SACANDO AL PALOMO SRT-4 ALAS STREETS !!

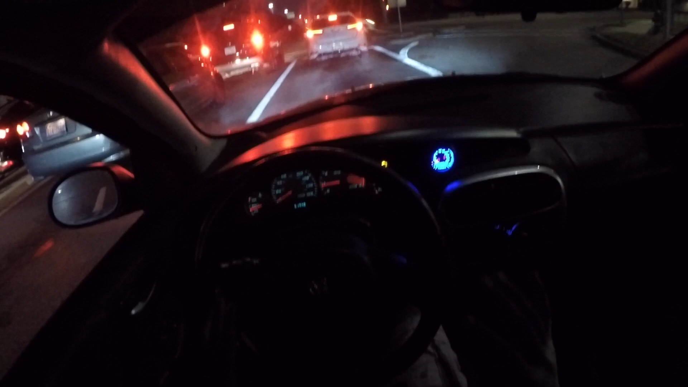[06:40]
Mi boost gauge está trabajando al 100. Ahorita no lo he boosteado todo para ver cuánto en realidad está tirando. Mi temperatura está por debajo de los 200. So, ese fan me está manteniendo el carro cálido, compas, la verdad. Vamos a calarlo ahorita. Cuando esté un espacio libre, le vamos a estar calando para ver cuánto está tirando en realidad el palomo,
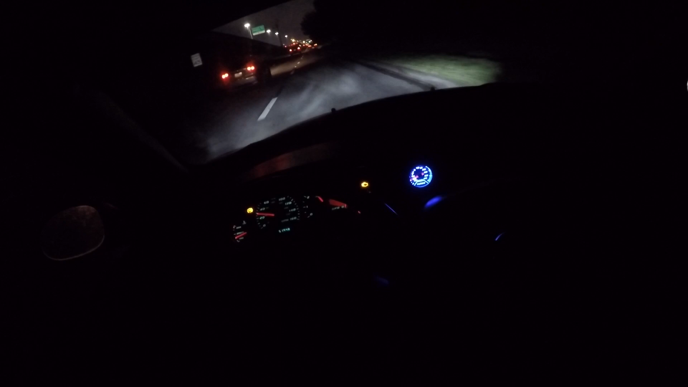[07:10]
cuántas libras está sosteniendo. Ya que la otra, con la otra boost gauge, no sabíamos de en realidad cuánto estaba tirando porque pues nos falló. Pero esta está funcionando al 100%. Y ahí les va, es de eBay. Y ya sé que me van a estar comentando: no uses cosas de allí, no uses que el otro. Como les repito, ni modo, no voy a estar gastando más dinero en cosas que no se necesitan.
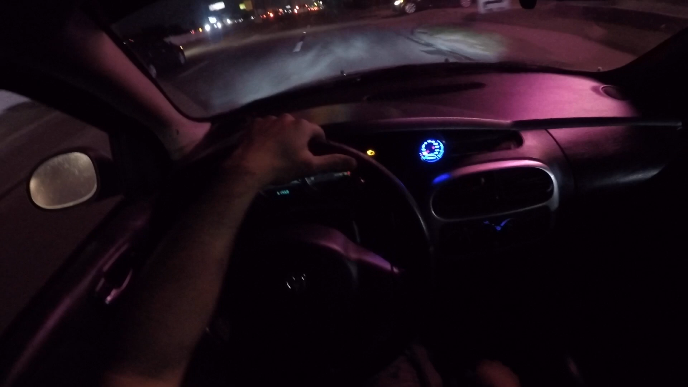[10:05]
18 libras y se queda establemente 15 libras, compas.